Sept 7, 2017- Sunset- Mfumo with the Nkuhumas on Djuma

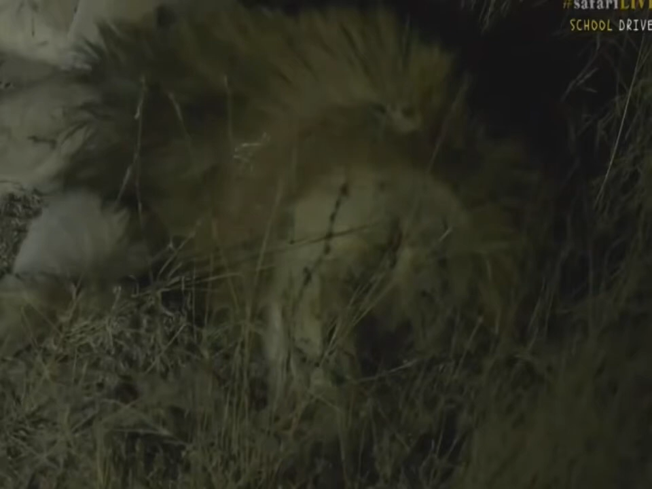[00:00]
Well as you can see we've left our leopards and well leopards should I say up in the tree sleeping and not more than I would say 300 meters away is a whole pride
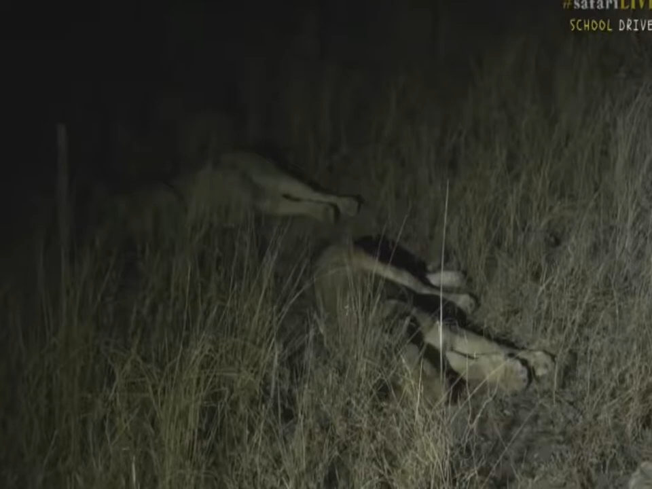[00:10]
of lions so you can see there is females and a very big male that is with them at the moment and this is a pride that we see the most here in this part of the
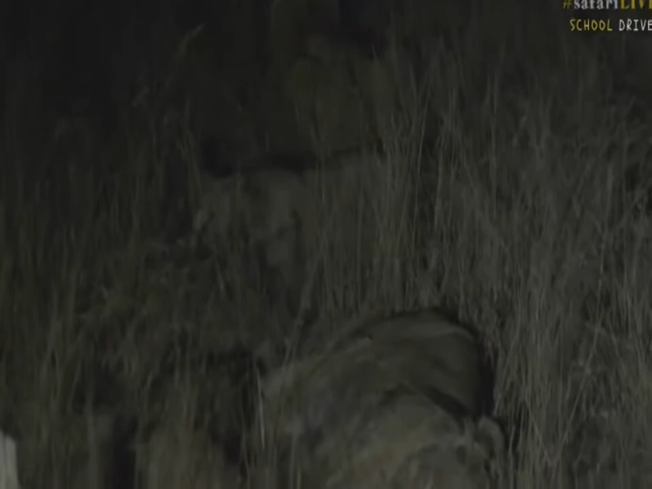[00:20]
Sabi Sands is called the Inkuhumba pride and there's five adult females and six cubs that are about just over a year old now and then there is this big male lion that is with me right next to the vehicle over here now he's part of four brothers or coalition members should we call it they're not all related and they're not all brothers they are from the same pride but they are not brothers per se they're not from the same mom and this particular male he is called Mfumo and so